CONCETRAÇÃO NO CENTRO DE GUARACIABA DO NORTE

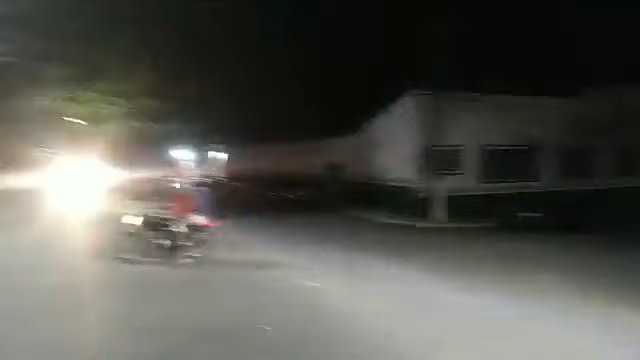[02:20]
Eu não gosto de cavalgar. Gera alguns carros ali. Aí você observa o prédio. Aí à esquerda, Cleide Ribeiro. Se inscreva no canal Júnior Ximenes, 1 milhão de amigos. E aí esse prédio aí, não sei o que funciona aí. Mas esse prédio aí é onde funcionou a cadeia pública de Guaraciaba do Norte. Eu coloquei um abafador no ouvido aqui, por causa do barulho.